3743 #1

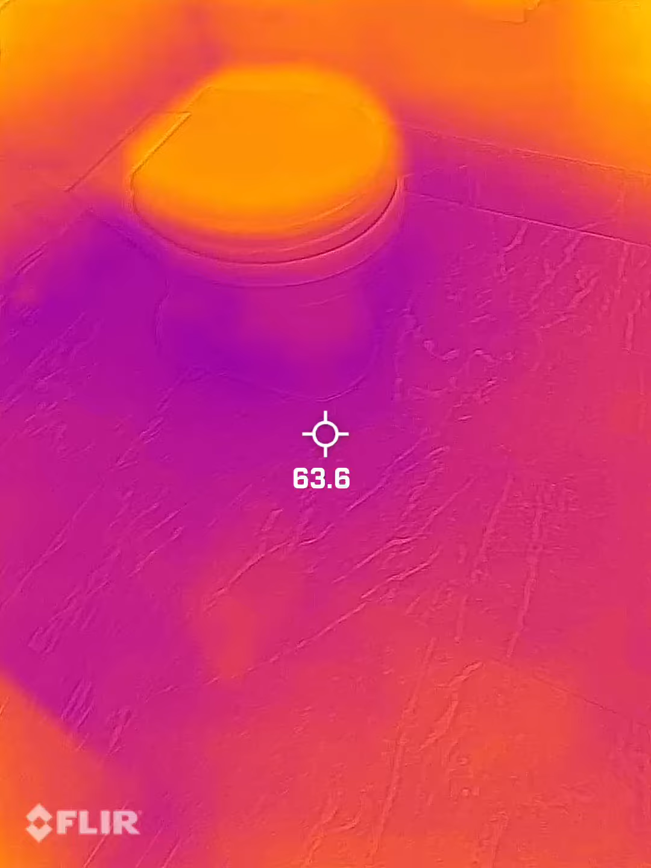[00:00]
This is a thermal imaging video for Patrick. I'm starting in the bathroom by the laundry room. All the lighter colors are warmer and the darker colors are colder.
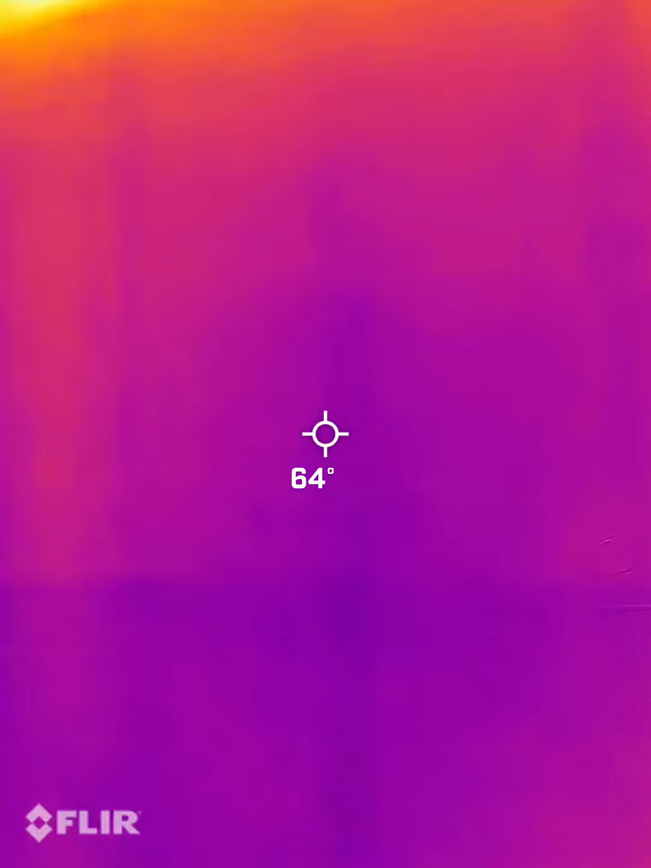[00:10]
And I'm just going to be looking for any irregularities in the wall and insulation.
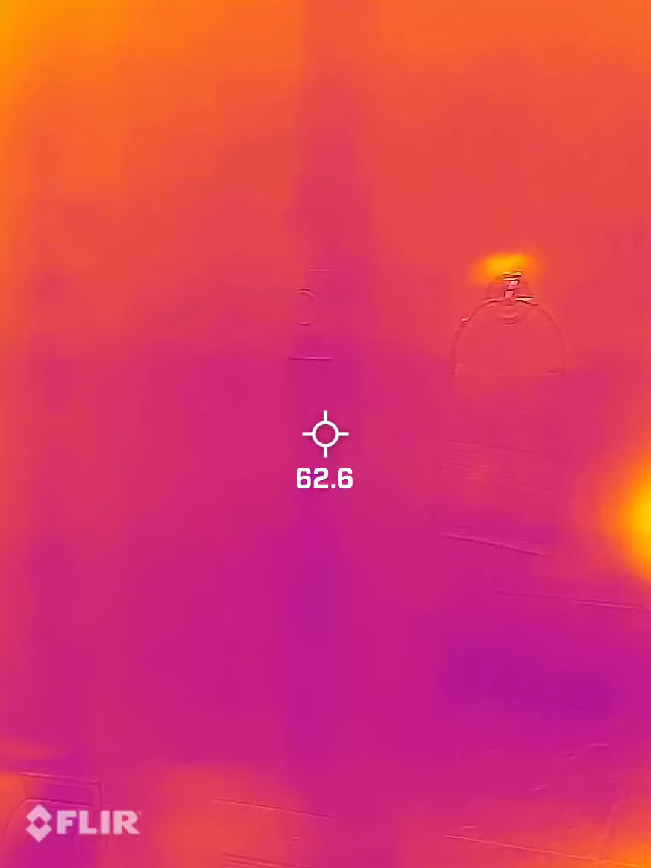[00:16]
Okay, first thought. A little bit of missing insulation.
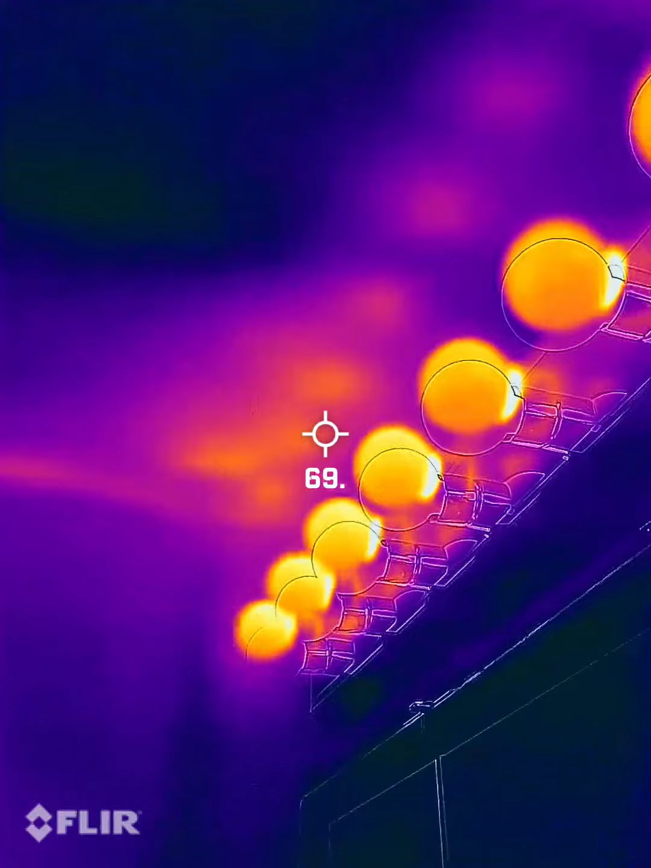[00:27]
It's the ceiling. You can see the walls because of the studs. They're colder.
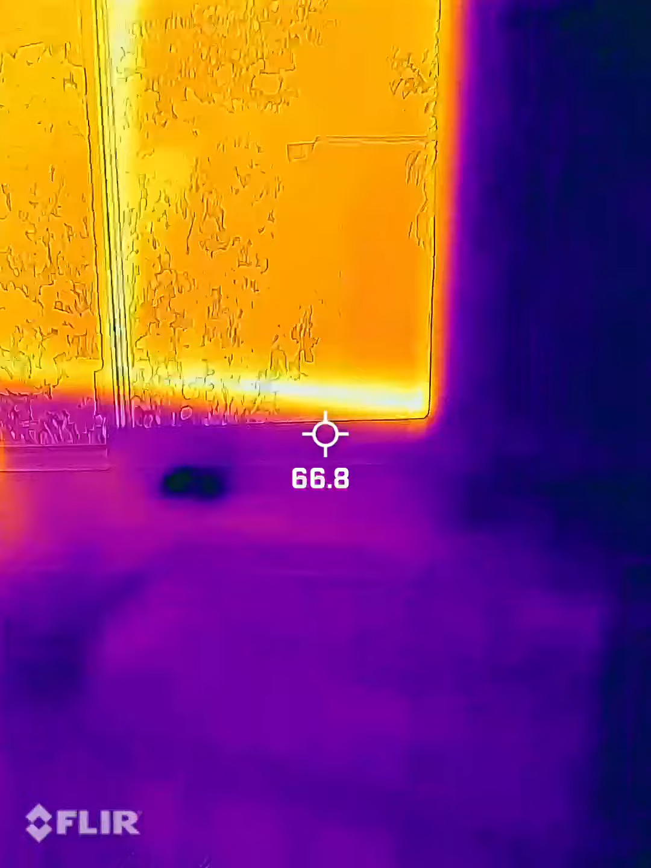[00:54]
I'm going to give you this video when I'm done. You can kind of see like areas like that where it just didn't get filled in.
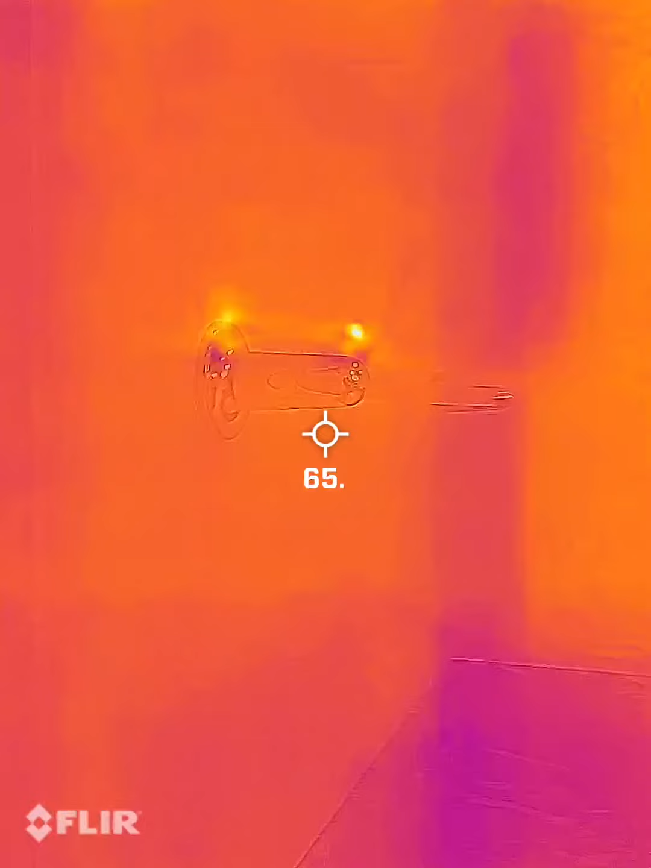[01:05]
I'm going to go around the whole thing.
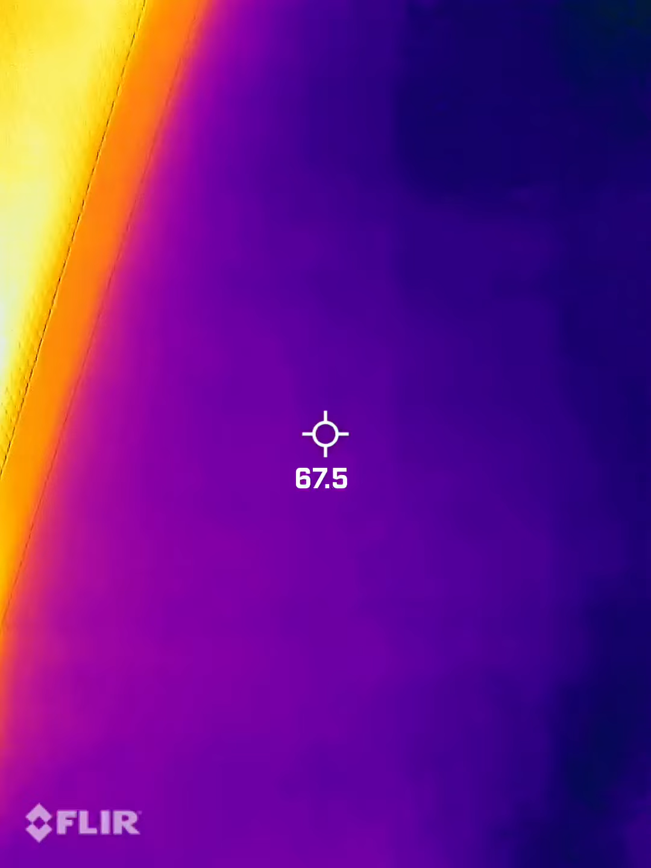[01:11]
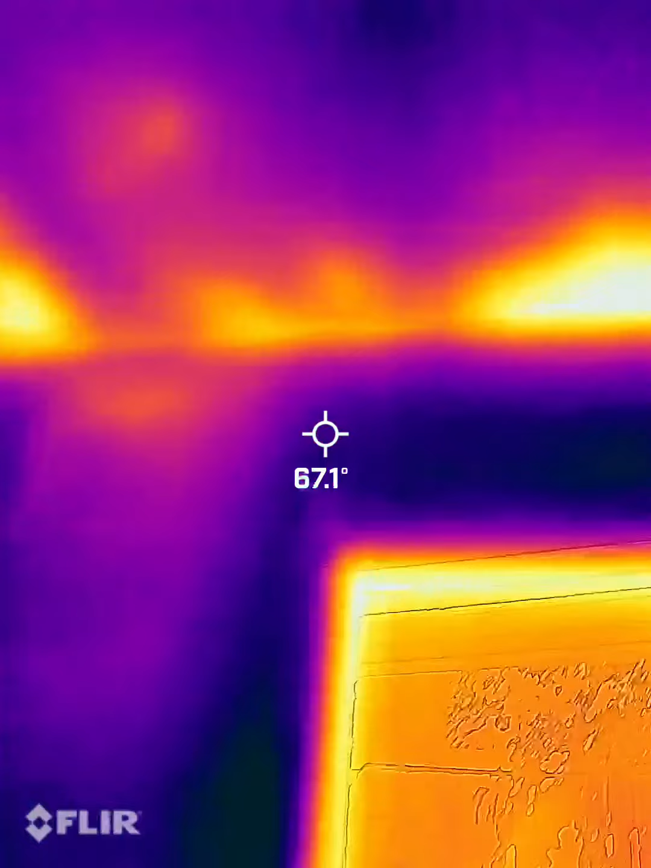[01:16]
Yeah, those spots. I haven't seen any mold issues.
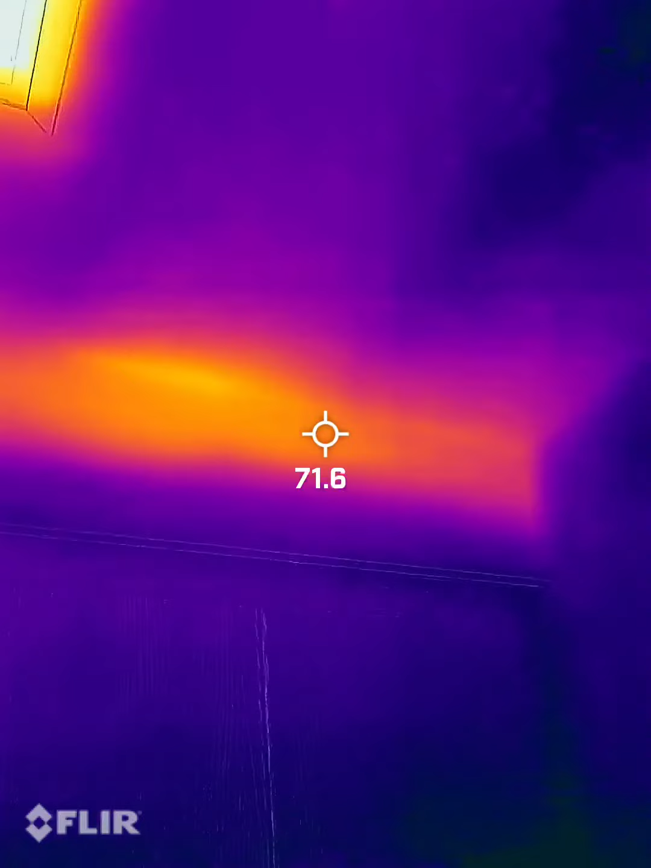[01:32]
I haven't seen any mold issues. Nothing crazy. Just, um, you know, older wiring, probably like the knob and tube wiring.